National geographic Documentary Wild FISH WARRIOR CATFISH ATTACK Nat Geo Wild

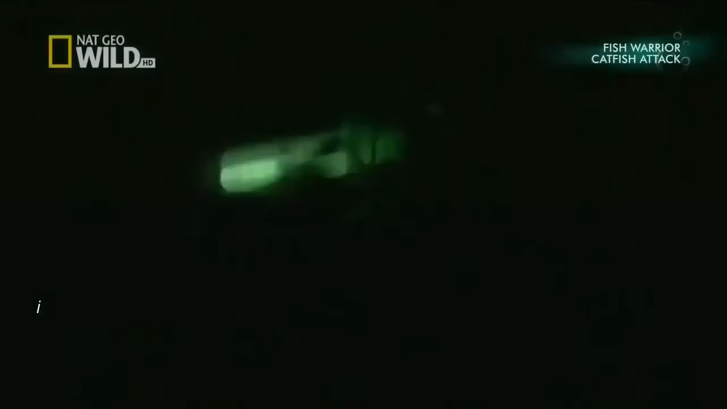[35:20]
Oh, fish. That was a take.
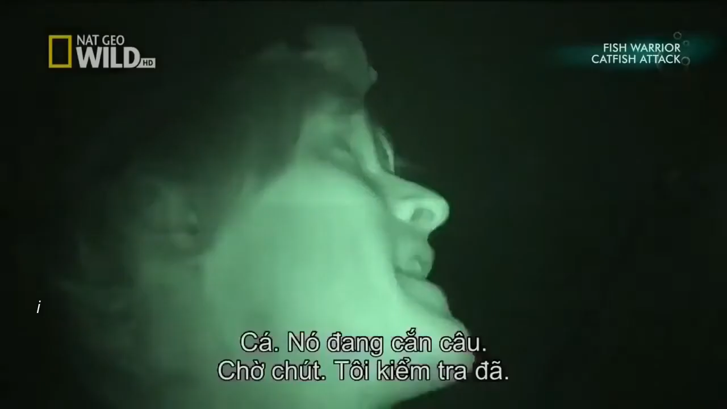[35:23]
Wait a second, I have to check it.
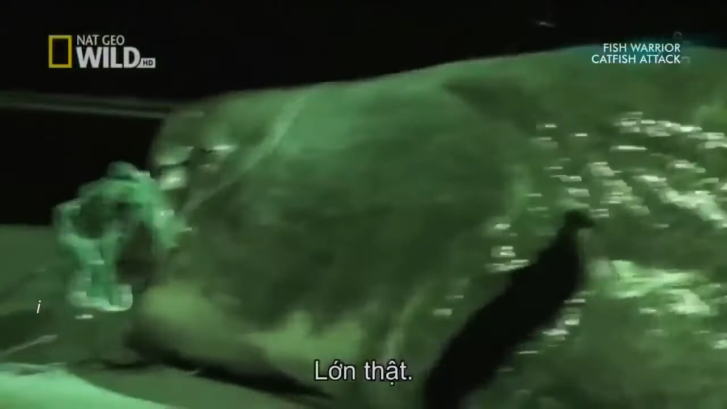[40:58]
It will be light soon. And this fish is definitely worthy enough to go to the water, make some pictures, and release it.